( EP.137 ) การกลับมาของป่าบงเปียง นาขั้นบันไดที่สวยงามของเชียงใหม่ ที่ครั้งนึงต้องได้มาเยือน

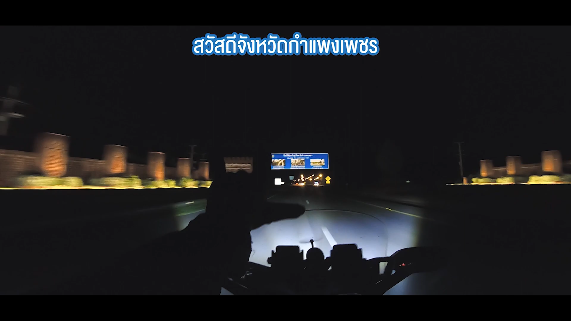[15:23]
วันนี้เรามาถึงกำแพงเพชรแล้วนะครับท่านผู้ชมอากาศวันนี้อยู่ประมาณ29-30อยู่29-30ประมาณนี้ยังไม่เ
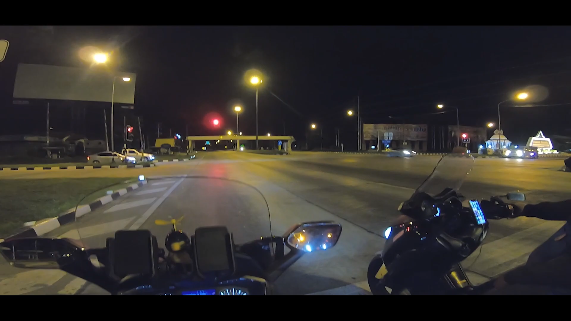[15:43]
ย็นมากแต่ก็เป็นอุณหภูมิที่เหมาะกับการเดินทางนะไม่เหนื่อยเดี๋ยวพักทีน่าจะเป็นที่จังหวัดตากเลยนะครับยิงยาวไปเลยเดี๋ยวเราก็จะไปจอดนอนที่เถินนะ
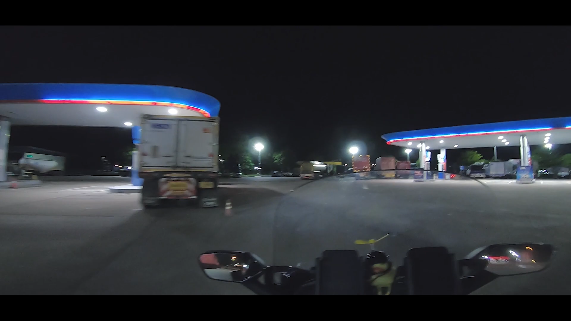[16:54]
เดี๋ยวอ้อมไปดูข้างหลังก็ได้นะอ๋อนี่ปกติแกจะนอนตรงที่จอดรถเนี่ย
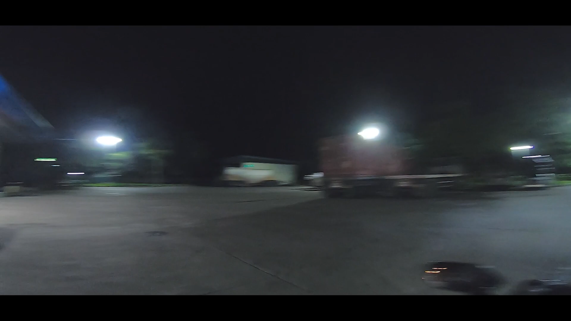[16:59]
ตรงนู้นก็นอนได้นะตรงนู้นแต่ว่ามันจะไกลห้องน้ำ
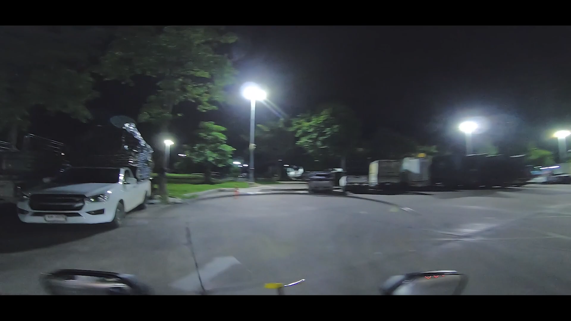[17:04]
เนี่ยตรงนี้กลางได้หมดเลย
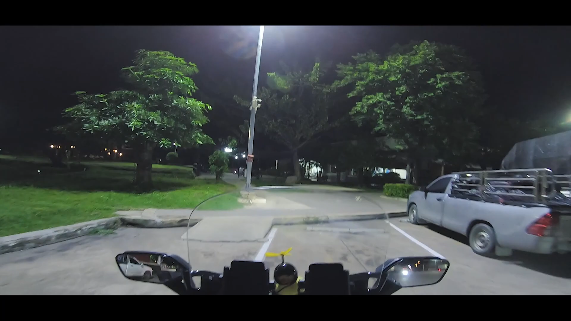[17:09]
ไปจอดรถก่อนแล้วกันเราเป็นคนนอนรีบดับเครื่อง